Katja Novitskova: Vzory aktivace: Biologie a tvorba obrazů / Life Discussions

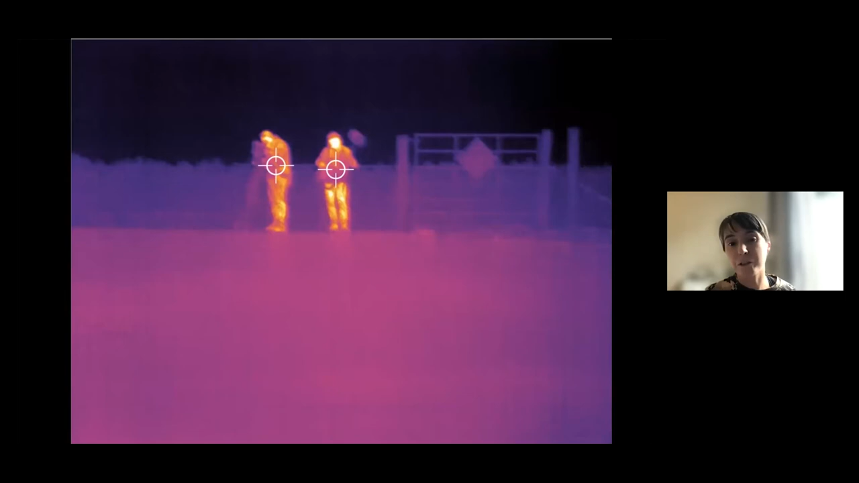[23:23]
some of the data sets were interesting that I analyzed. And this was a data set that was pictures taken by a drone flying at night over
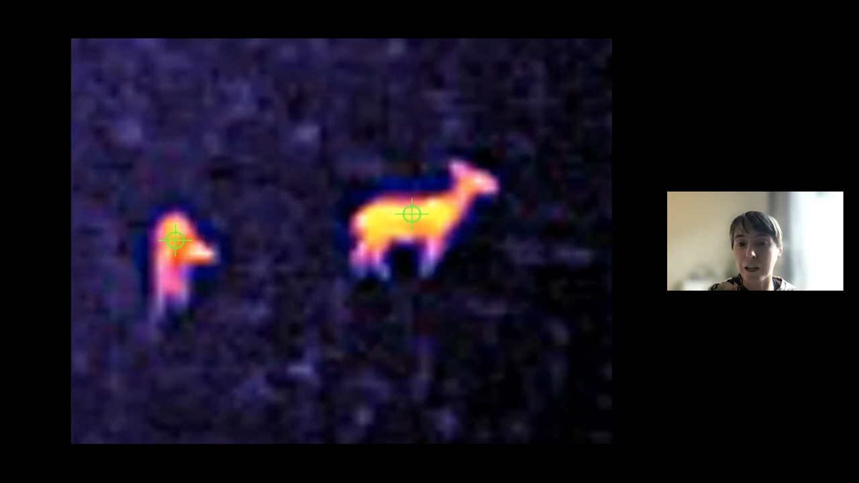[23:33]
some savanna and taking these heat vision photos of animals. And there's also people who got caught by it.
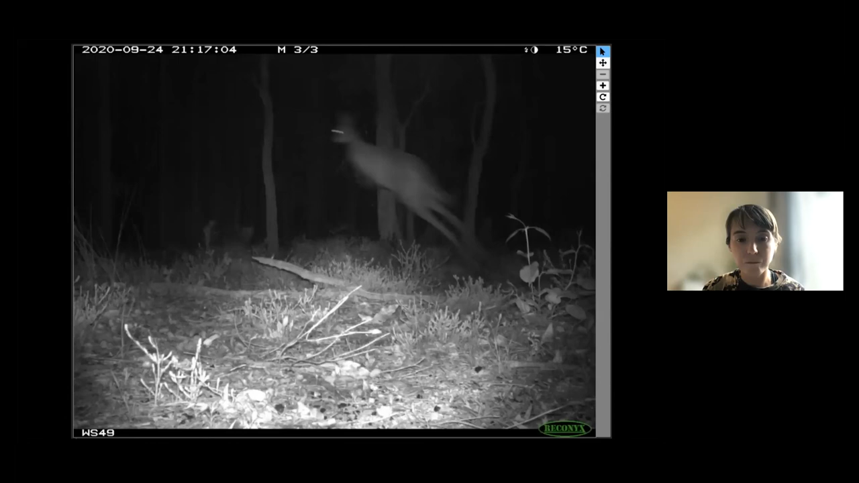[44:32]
Yeah, there's just this some moments I find it truly beautiful.